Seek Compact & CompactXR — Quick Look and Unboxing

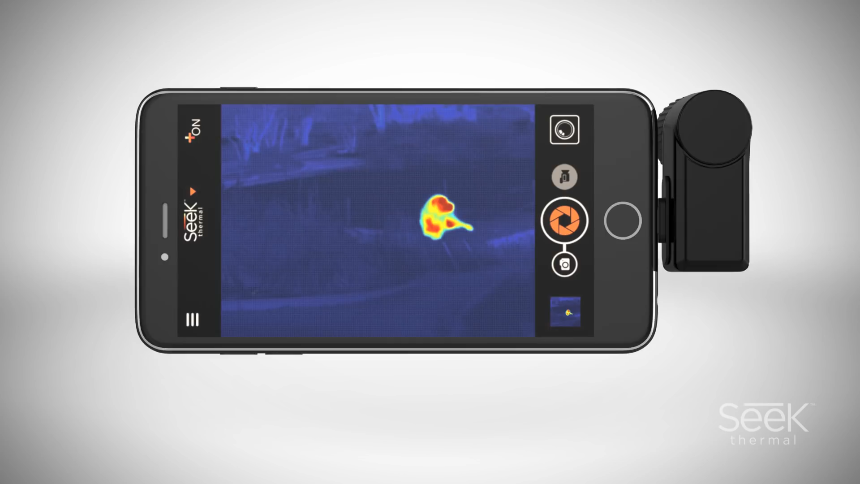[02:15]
These pixels then read the infrared spectrum and can detect an extensive range of detection from minus 40 to 626 degrees Fahrenheit.
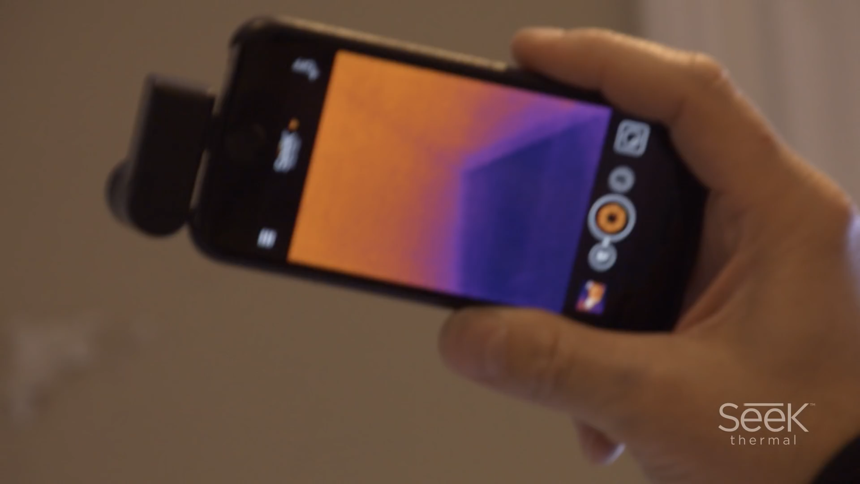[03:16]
The Compact is great for indoor use.
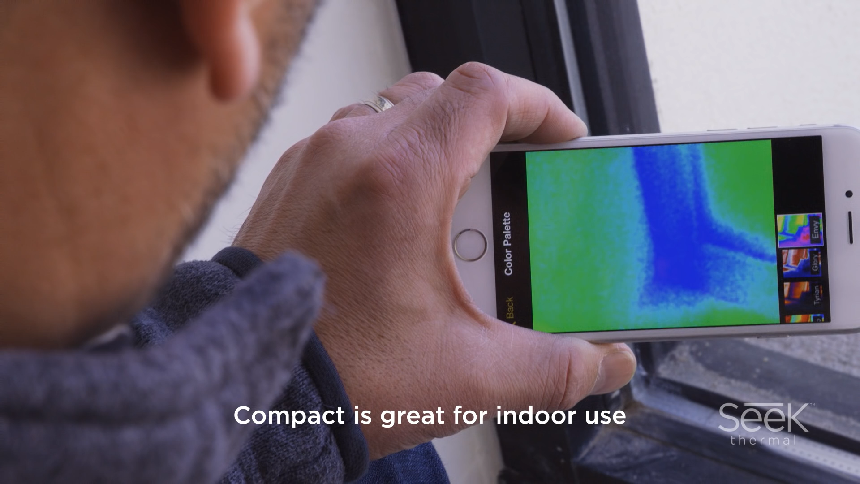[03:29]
This wide angle imager will save time and money
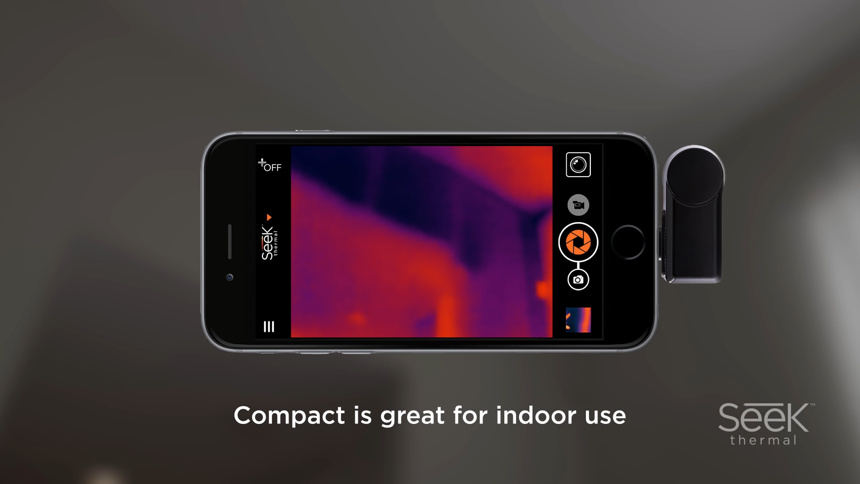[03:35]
with the power to see precise thermal variation through walls, pipes, power boxes and more.
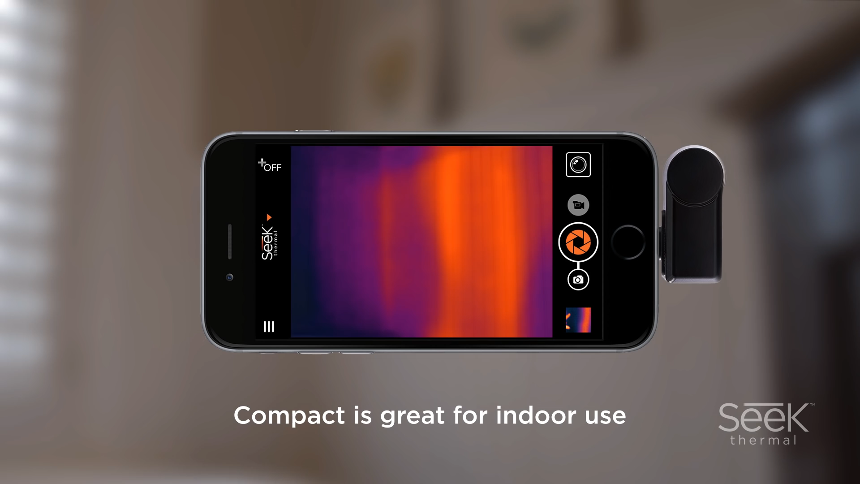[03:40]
The Compact XR is perfect for outdoor use. Whether it's boating, hiking, camping or walking your dog, the XR will detect and locate objects and animals easily.
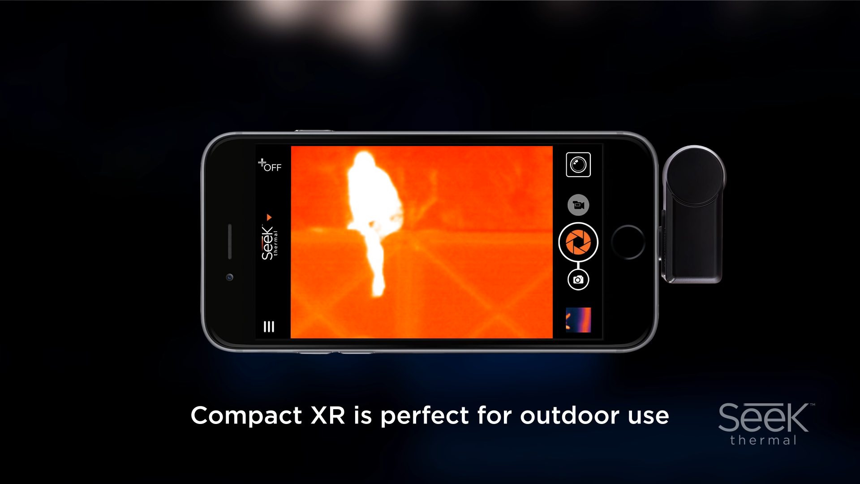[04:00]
Seek thermal images are portable, affordable and easy to use.